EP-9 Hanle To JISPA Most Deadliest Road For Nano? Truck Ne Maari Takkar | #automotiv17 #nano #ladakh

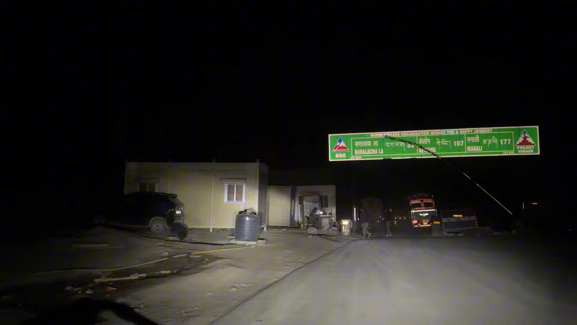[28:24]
तो जी 1650 किलोमीटर मतलब 1644 किलोमीटर हो गए भाई हमारे ट्रिप के, 12,33 किलोंग 107 मनाली 177,
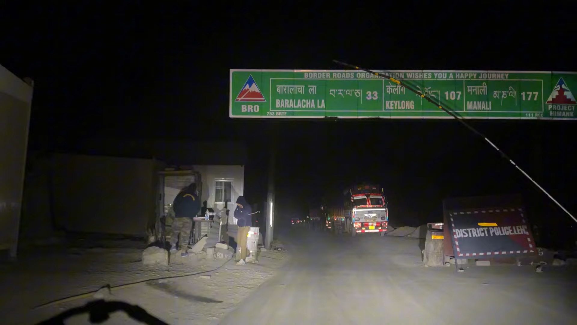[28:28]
यहाँ पे एक बार एंट्री करवा देते हैं।
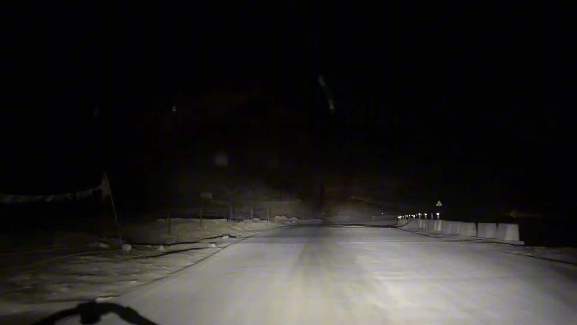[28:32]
चलो जी एंट्री हो गई, गाड़ी नंबर पूछा एंड भाई कहाँ से आए कहाँ गए, डन जी बता दिया सर, उमलिंग ला ले होके आए हैं अपनी टाटा नैनो को। तो अब हम एंटर कर जाएंगे भाई साहब हिमाचल में।
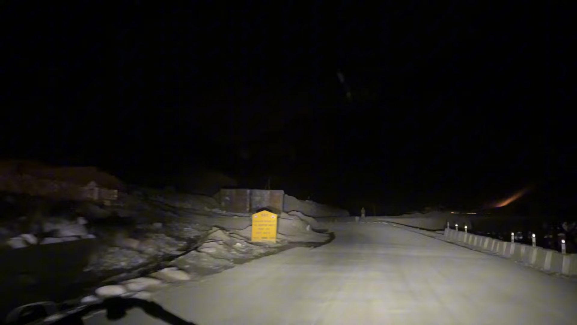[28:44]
अरे ये क्या हो गया, अच्छा ये बना नहीं है ये वाला ब्रिज यार, चालू किए नहीं ये, उसी से जाना पड़ेगा जिससे आए थे,
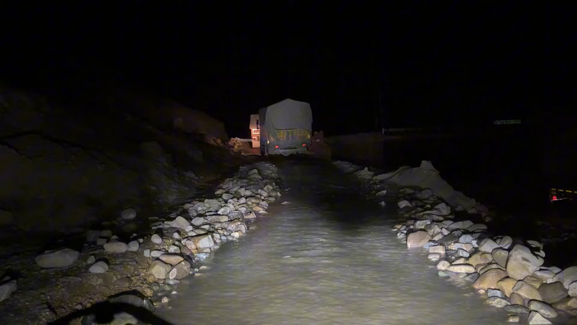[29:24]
चलो फाइनली भाई बलिनो वाले की साइड हुई गाड़ी, चलने लग गई, लाइन लगी थी भाई बहुत लंबे वाली, अभी वो डोंट ट्रक ऊपर निकलेंगे ना भाई तभी निकालूंगा, क्योंकि वाटर क्रॉसिंग है ना बीच में रोकनी नहीं है ना।
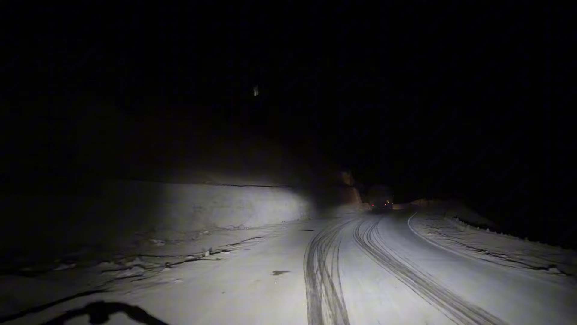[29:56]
हैं चलो कोई नहीं यार अंडरएस्टिमेट नहीं करता मैं तेरे को यार, फिर कई बारी डर लगता है यार। तो भाई अभी आप देख रहे होंगे कि जो हमारी गाड़ी है वो हाईवे से अलग चल रही है,
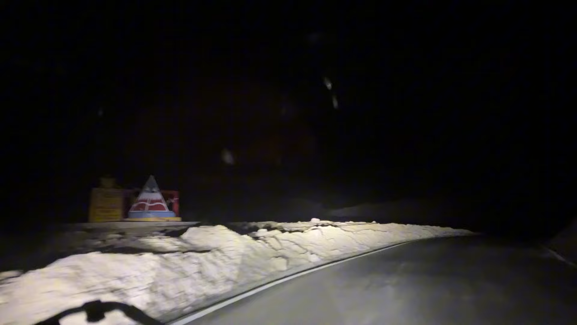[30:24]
यही था भाई अपना पहला पास जहाँ से हमने भाई शुरुआत की थी भाई नैनो के उमलिंग इलाके सफर की। तो लो जी वापिस से
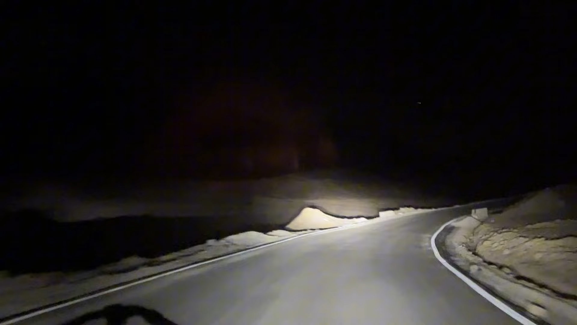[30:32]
बारला चला पे मत्था टेकते हुए आप देख रहे हो कि हमारी नैनो भाई वापिस से जा रही है हाईवे की तरफ, नेशनल हाईवे 3।
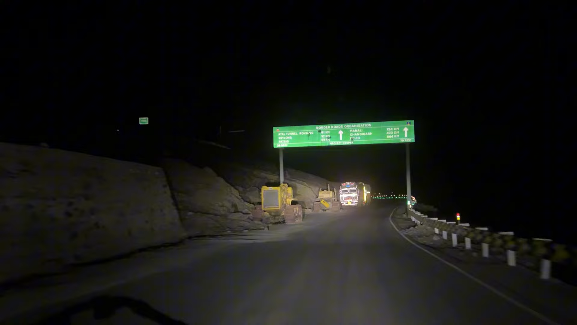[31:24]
लो जी मनाली रह गया 124, दिल्ली 664। ओ माय गॉड, अभी तो बहुत दूर है सफर भाई।